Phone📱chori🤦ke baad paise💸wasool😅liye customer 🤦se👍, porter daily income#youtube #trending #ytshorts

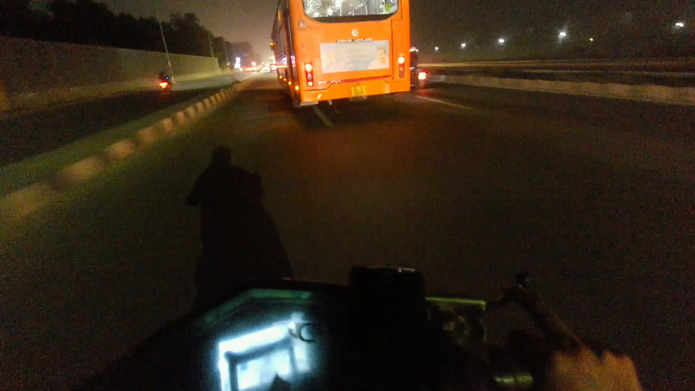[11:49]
तो फिलाल गाइस पता नहीं क्यों जाम लग रहा है यहां पर ऐसे हाइवे है यह है नीरा हाइवे है जिसे कहते है और जाम लग रहा है अच्छा कोई निकल लाता साइड में तो इस चक्कर में जाम लग रहाता
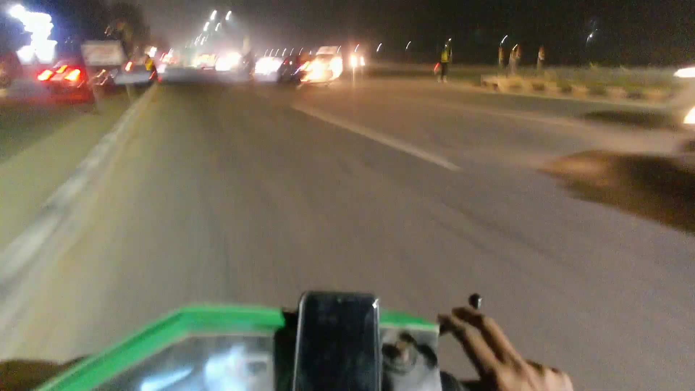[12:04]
है इस जाम लग प्रफण अच्छा को डेपाली गाइस नेपाली